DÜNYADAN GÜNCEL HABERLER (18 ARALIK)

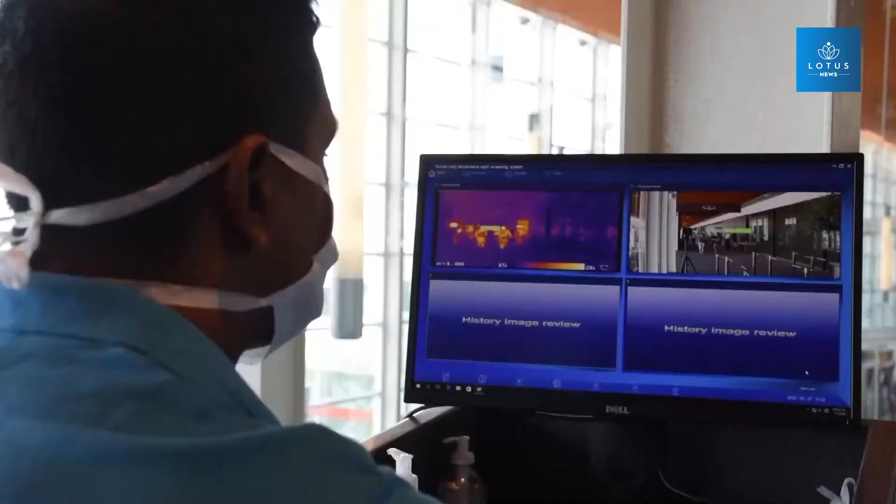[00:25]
üretilen
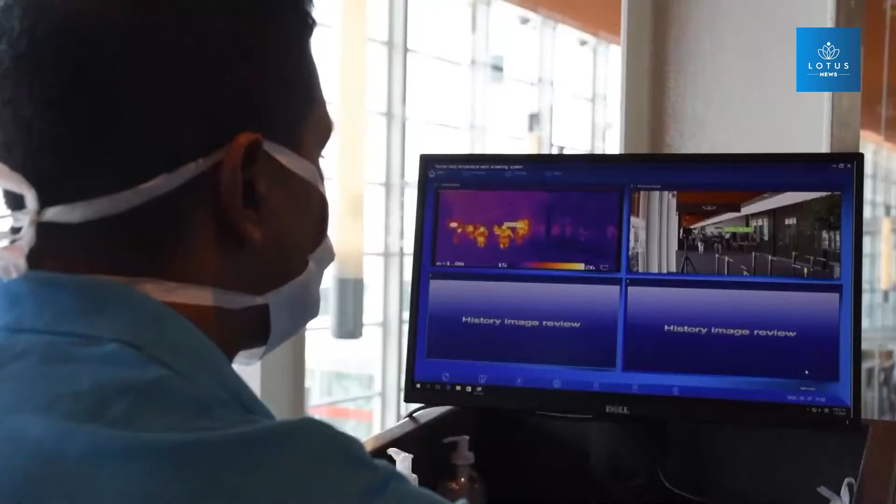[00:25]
vücut ısısı ölçen kızılötesi kameralarla donattı.
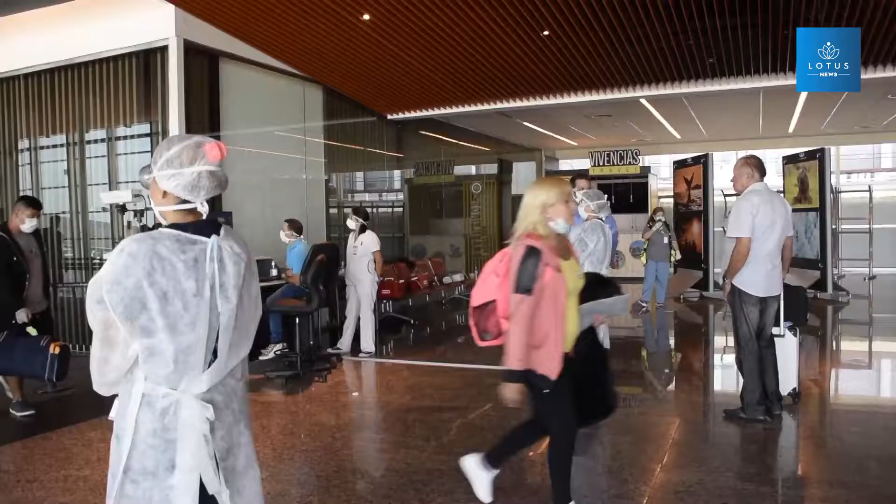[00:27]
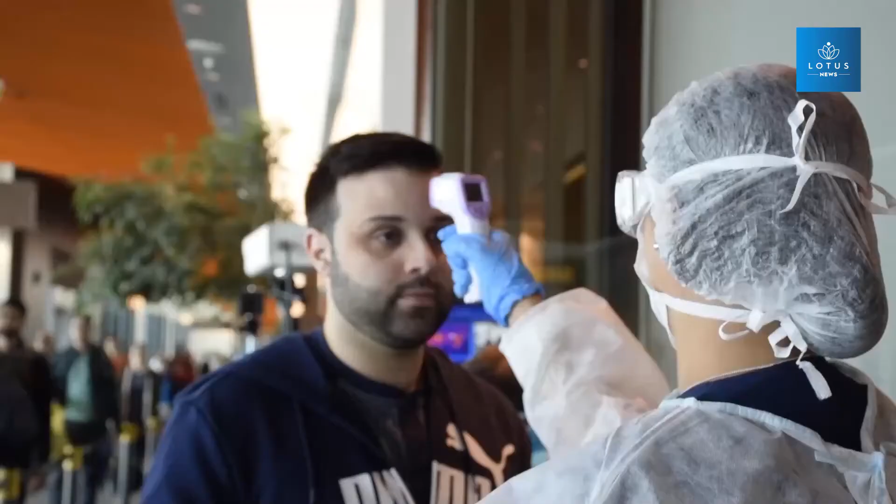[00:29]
Çin'de imal edilen ve termal
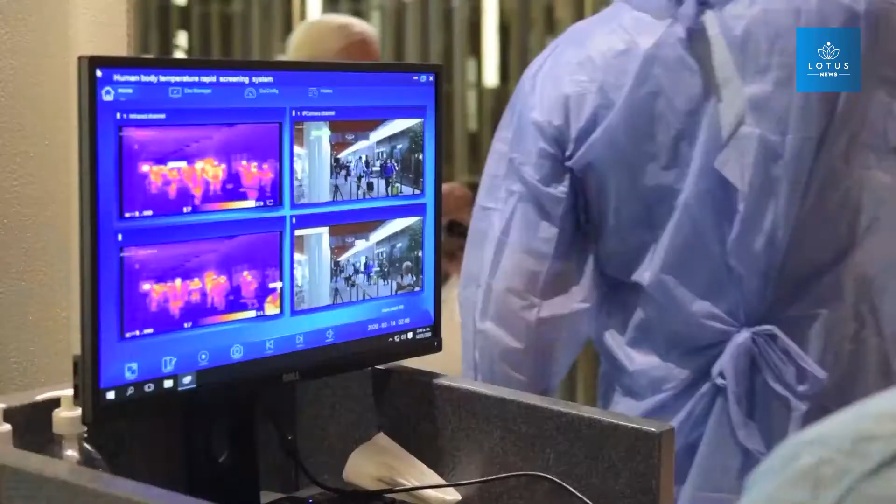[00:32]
görüntüleme kameraları olarak da bilinen cihazlar Çinli firmalar Huawei